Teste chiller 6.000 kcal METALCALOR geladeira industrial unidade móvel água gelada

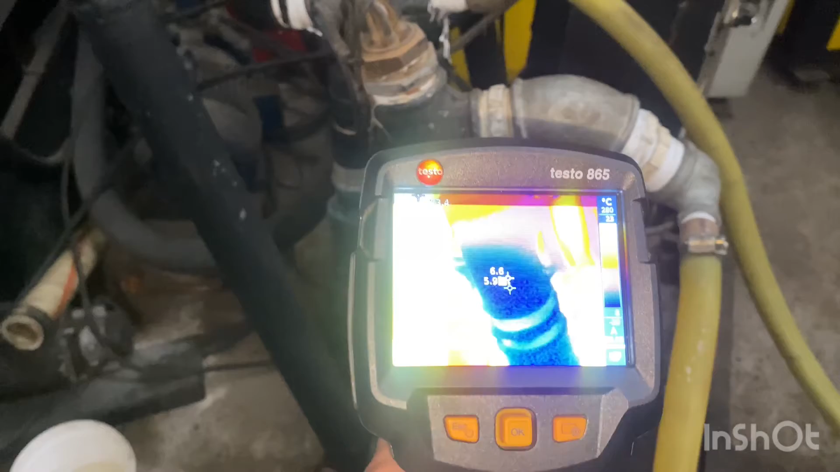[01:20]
Aqui já tá bem gelado, chegando próximo a 7 graus já